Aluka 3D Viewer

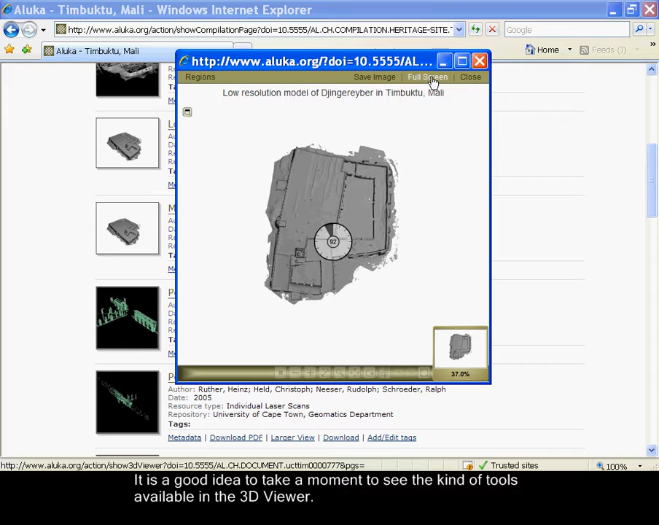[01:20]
It is a good idea to take a moment to see the kinds of tools available in the 3D viewer. Holding the cursor over one of the tool icons will reveal what it is. First we have reset, which will always return the viewer to its original view. Next we have zoom out, followed by zoom in. Then we have measure. After that we have zoom selection.
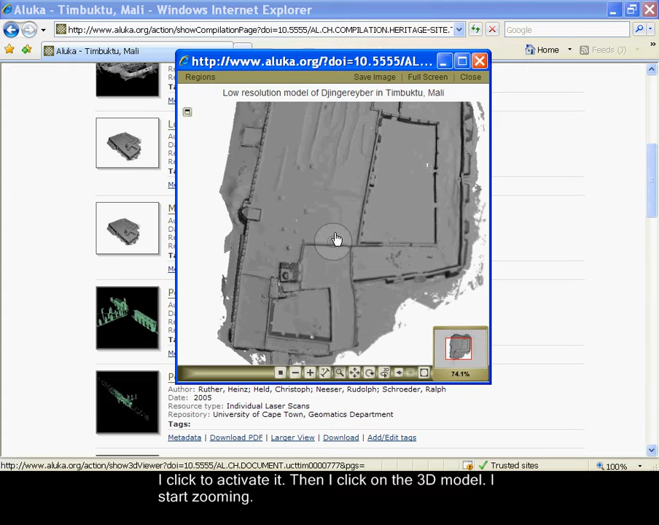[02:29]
I start zooming. I can see how far I have zoomed in by looking at the navigational map in the lower right hand corner. The 3D viewer might need a moment to focus. Next I want to activate the rotate 3D tool by clicking on it.
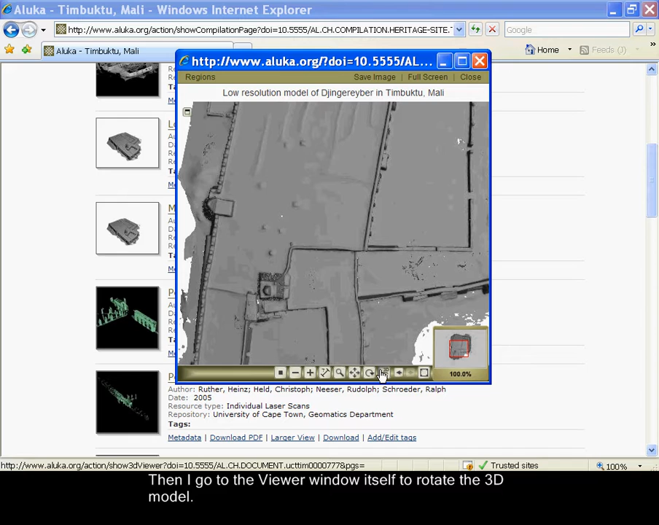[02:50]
Then I go to the viewer window itself to rotate the 3D model.
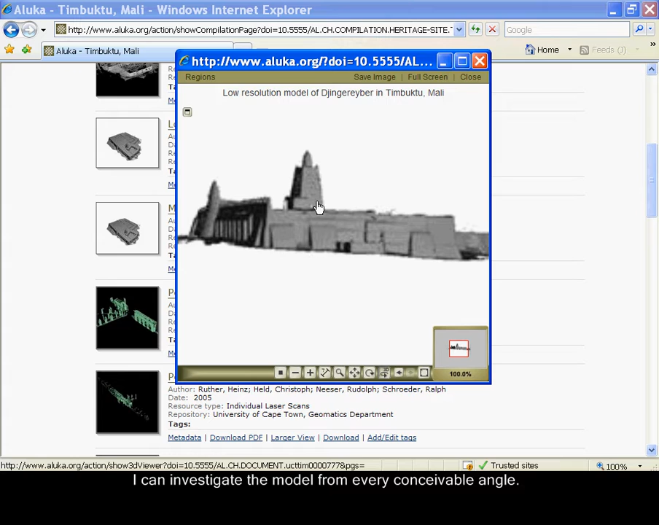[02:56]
I can investigate the model from every conceivable angle.
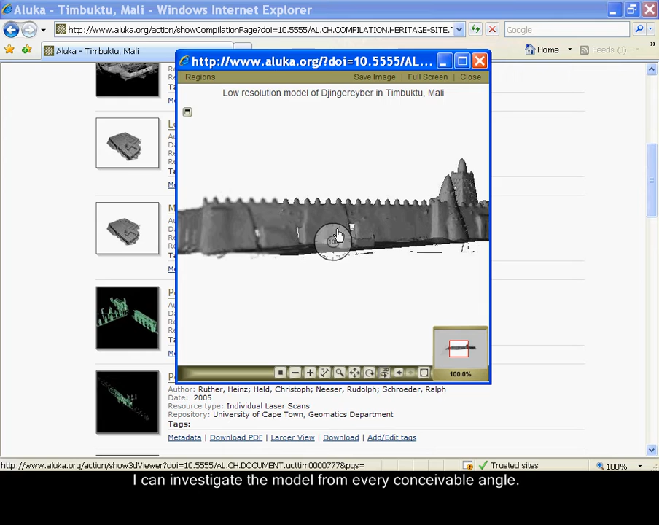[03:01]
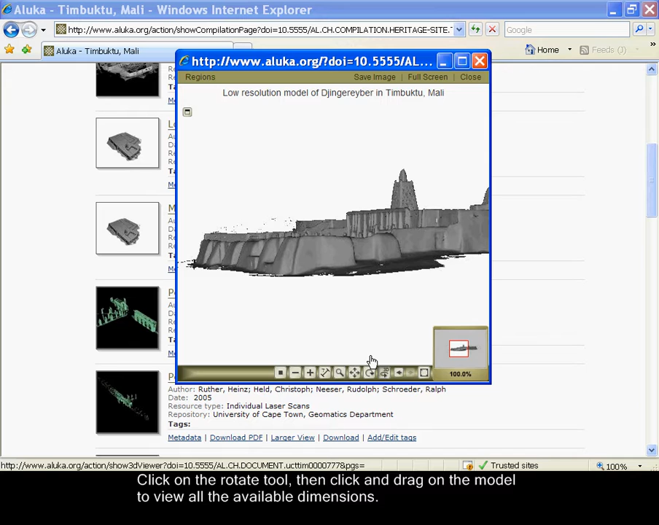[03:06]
Click on the rotate tool, then click and drag on the model to view all the available dimensions.
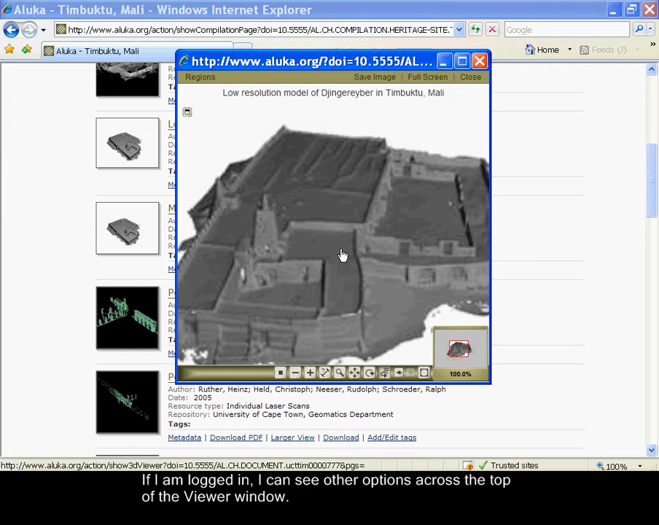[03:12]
If I am logged in, I can see other options across the top of the viewer window. If I found a view I particularly like, I can click regions in the upper left hand corner. Then I can click on save current view. I give it a name. I can add comments if I want.
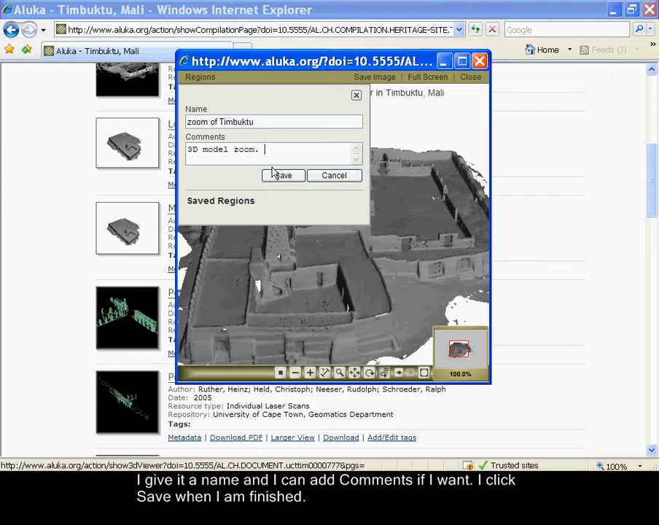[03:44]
I click save when I am finished. Now I can see my saved regions listed there. I close this screen. I click on reset to return to my original view. If I want to return to the view I just saved, I click on regions and then the name of the saved view.
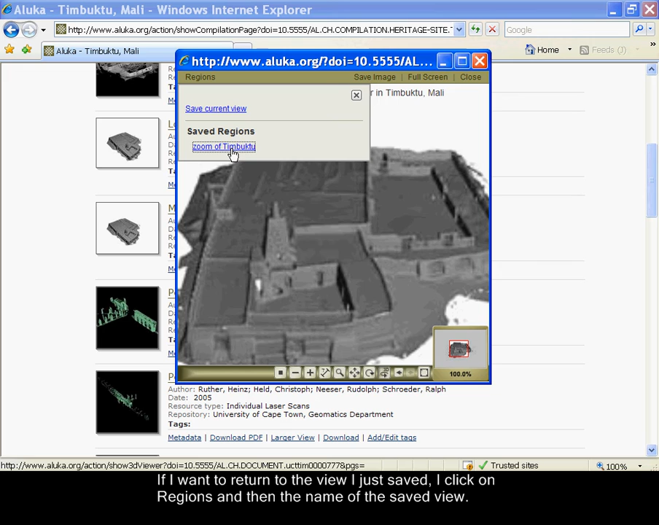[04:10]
I can save as many views as I want so I can always return later.
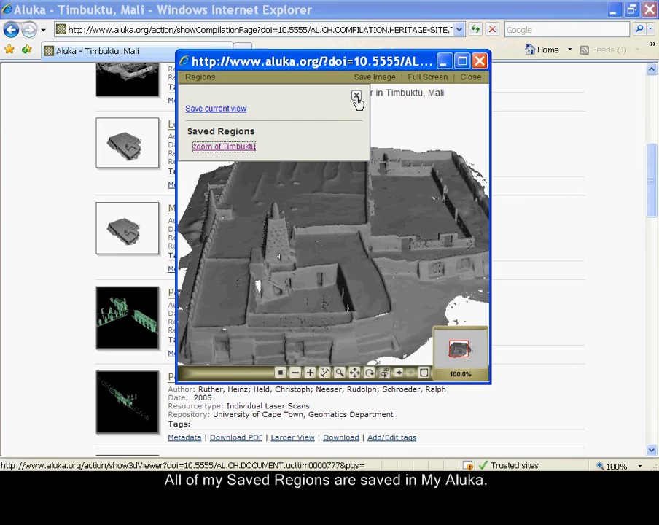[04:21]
All of my saved regions are saved in MayaLuca. I can also share them in MayaLuca with my colleagues or classmates. I can also save a snapshot of this image to my computer.
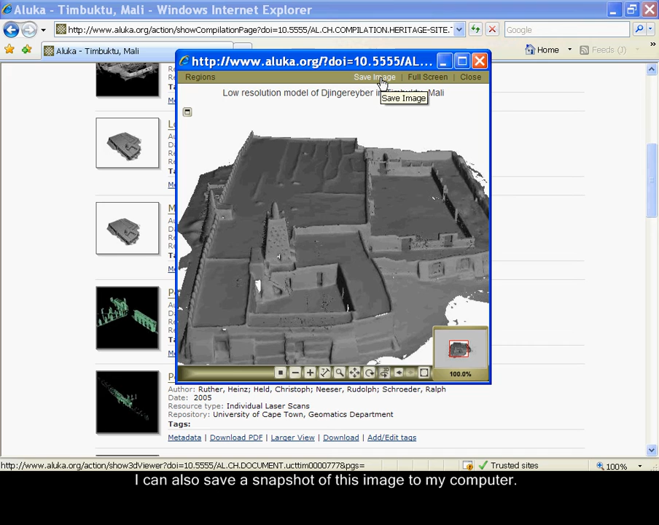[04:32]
I click on save image and a separate window opens.
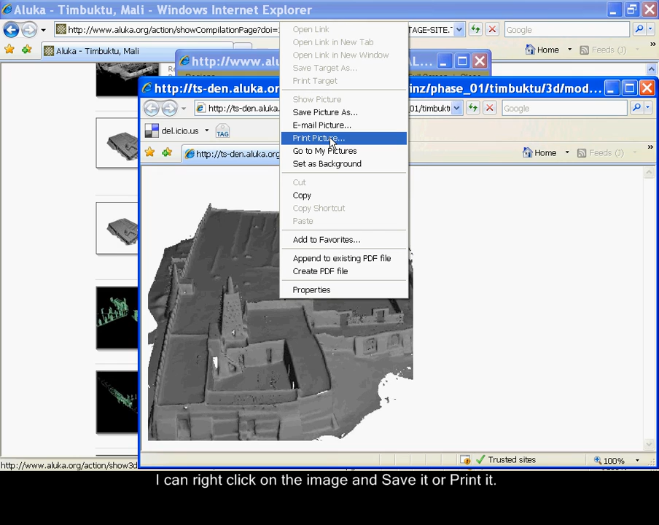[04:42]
I can right click on the image and save it or print it.
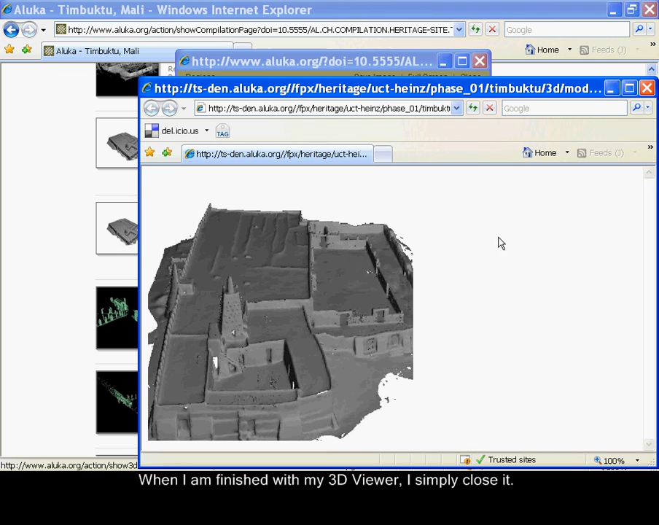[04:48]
When I am finished with my 3D viewer, I simply close it.